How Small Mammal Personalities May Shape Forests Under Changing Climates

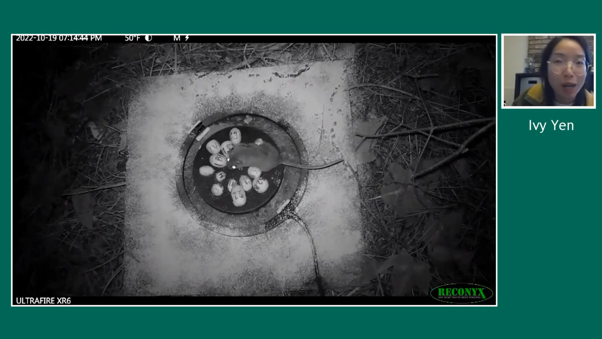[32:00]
You have some that seem to be more like window shoppers. So this is my window shopping mouse. He's just, he sniffs one seed. One, two, three, four, five, six, seven, eight, nine.
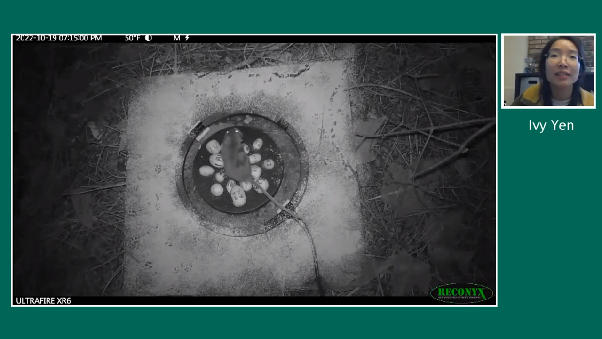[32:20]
He inspected it for a little, and then decided to harvest the seed.
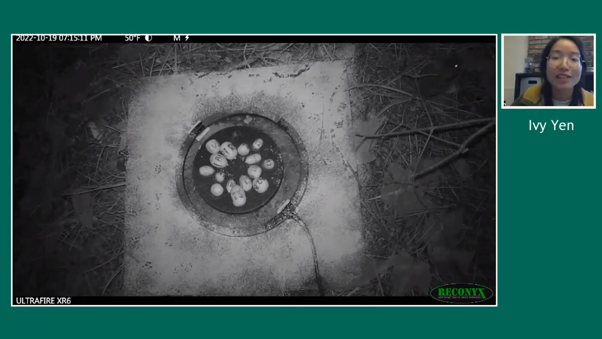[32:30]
So he kind of checked out his options a little bit before he decided what he wanted. Now in this next video is also a mouse. It's a different mouse. And he is much more of a deliberator.
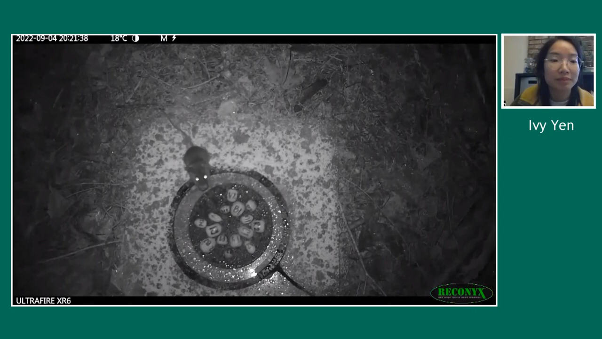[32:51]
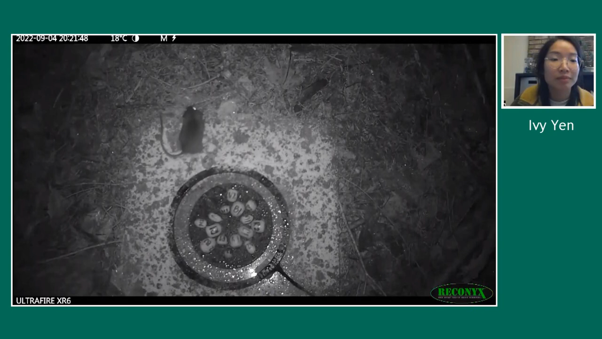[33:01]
And even though he spent all that time interacting with this seed and deciding whether he would take it, he still rejected it in the long run. So he ignored the seed.
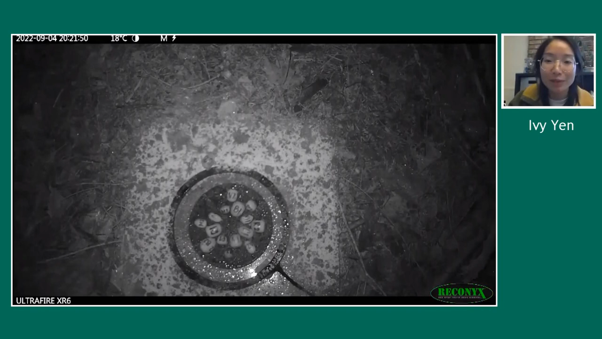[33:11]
And even others are less picky and they just snatch up a seed right away. And sometimes the cameras aren't even fast enough to catch their selection events. And we just have to use the reads off of the RFID reader board and antenna setup. So what's important here I want to mention is that these seeds are very, some of these seeds, some of these acorns are very large, five or six grams.
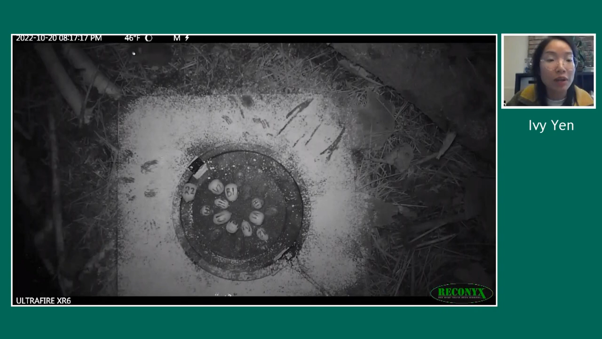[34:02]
And to pick up something that's that heavy by your mouth means that you're going to be giving up the opportunity to be able to scan your environment properly and to be vigilant for any, any predators along the way. So it is a risky behavior to take the acorn as well. Now, this last video of seed selection is a northern short tailed shrew. And if you remember earlier, they are insectivores. So what is he doing at my tray? I'm not really sure. But you can see that he is not well equipped to handle acorns.
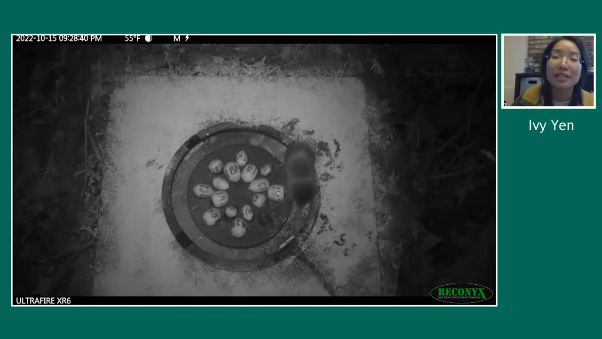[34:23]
I just can't get it in his mouth.
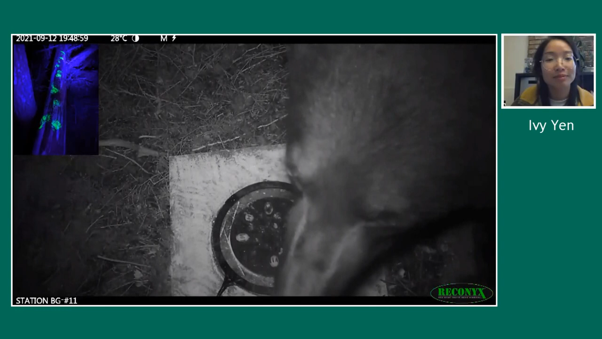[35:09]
So this is a black bear. And I hope you can hear the munching of the acorns.
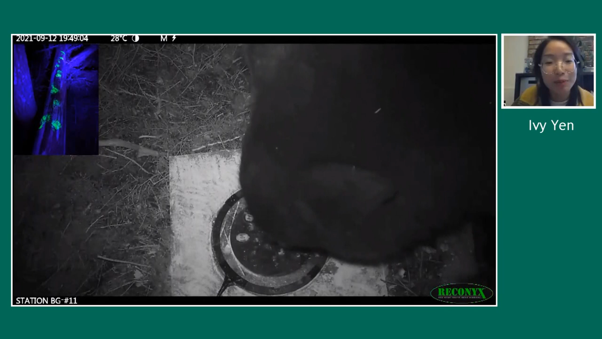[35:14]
He makes them sound very delicious. And black bears are acorn predators. They have been documented to pilfer the caches of squirrels.
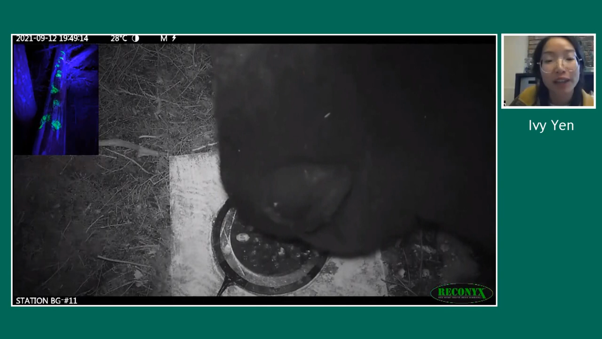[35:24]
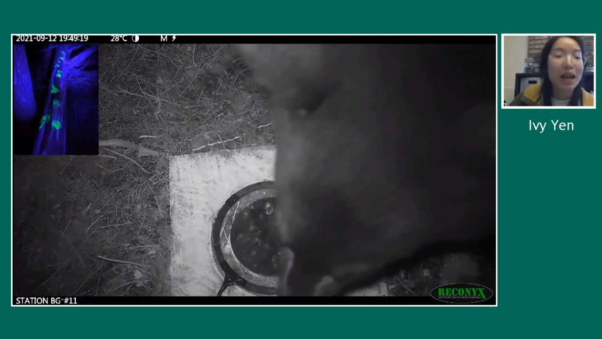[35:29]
So it's not really that surprising that he came to eat them. But they do make a mess. And you can see those beautiful footprints that he made in the fluorescent powder.
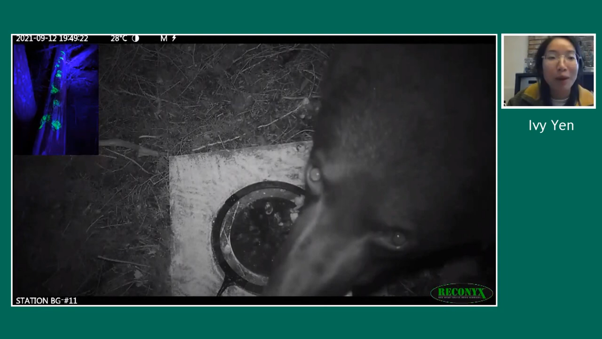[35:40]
So I always know when a bear has come to my station before I even see the camera. And the next pesky visitor that I've had is a raccoon. I actually started putting these cages out around my trays to protect my seeds around them. And you can see in this video that it was very effective at deterring them.